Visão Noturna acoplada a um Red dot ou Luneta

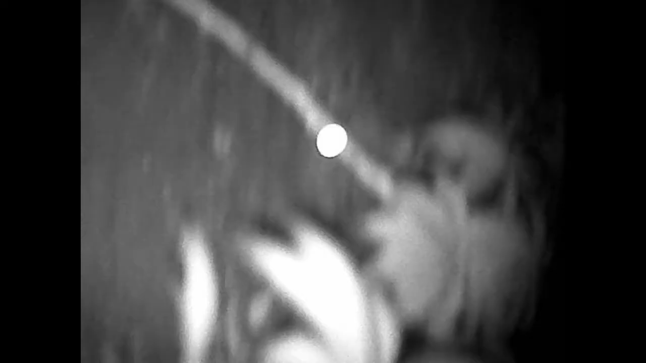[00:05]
olá pessoal sejam todos bem vindos ao canal hoje eu trago para mostrar para vocês visão noturna night vision 960p hd acoplado
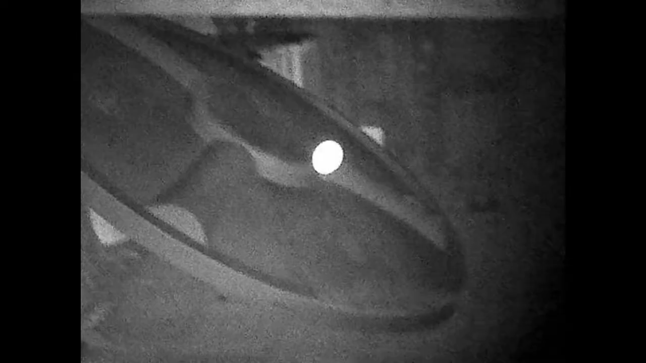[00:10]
a um red dot o pessoal tem me perguntado se dá para conectar a visão noturna com red dot
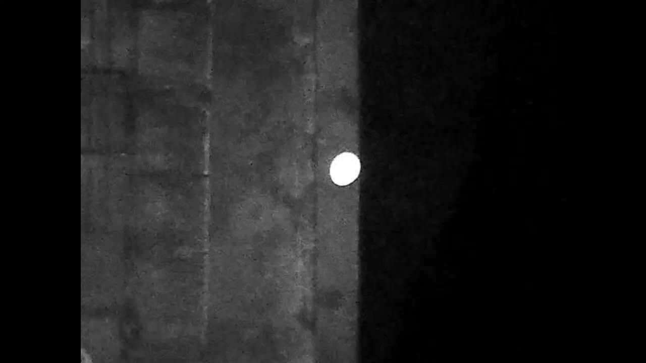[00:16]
resolvi fazer esse vídeo para mostrar para vocês que dá para colocar veja as imagens dele aí
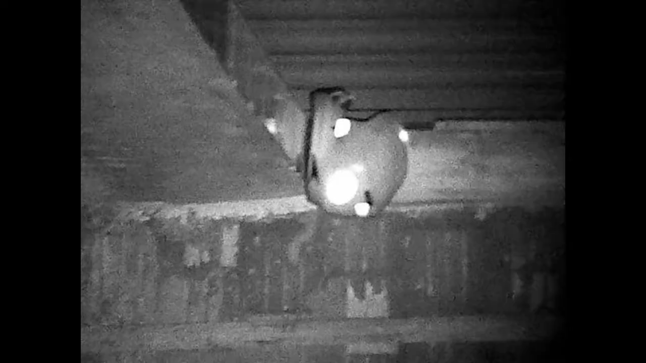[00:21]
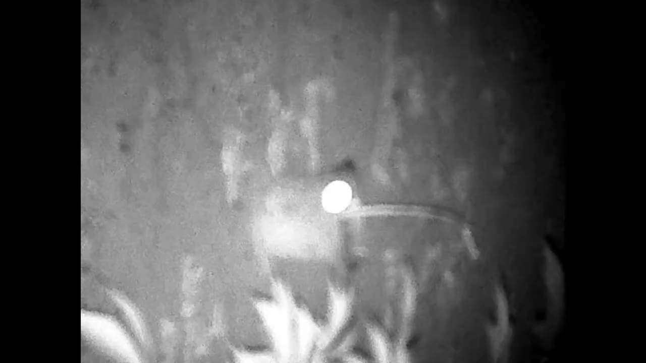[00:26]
você consegue ver o ponto perfeitamente
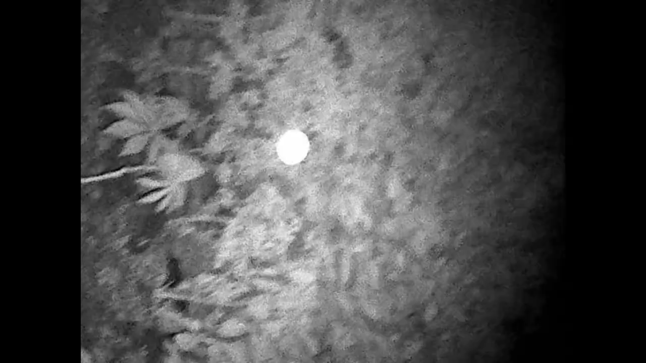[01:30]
durante a noite você percebe bem o ponto você tem uma visão perfeita do ambiente
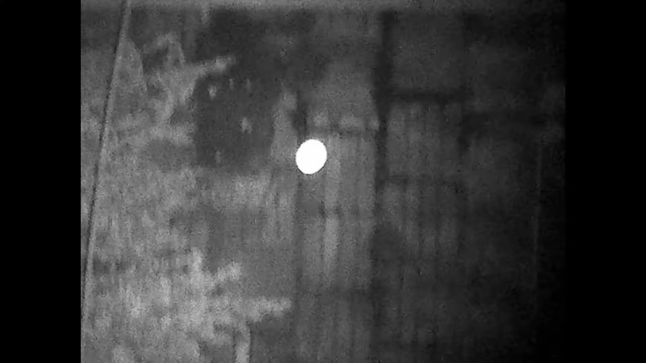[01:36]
dá para visualizar tudo perfeitamente no
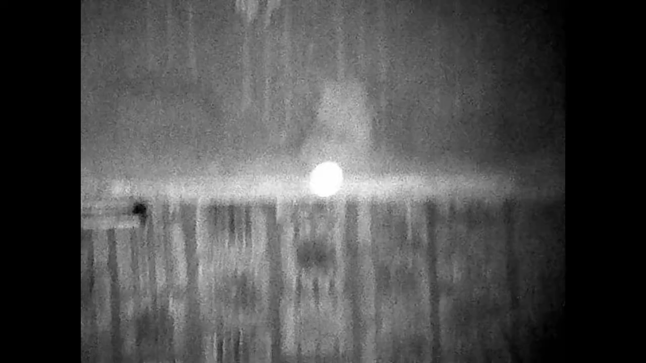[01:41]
nível máximo do ponto ele ficou bem grande
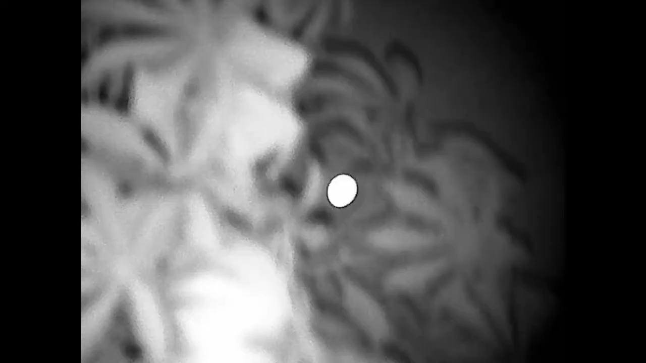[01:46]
acho que seria melhor utilizar ele nível 2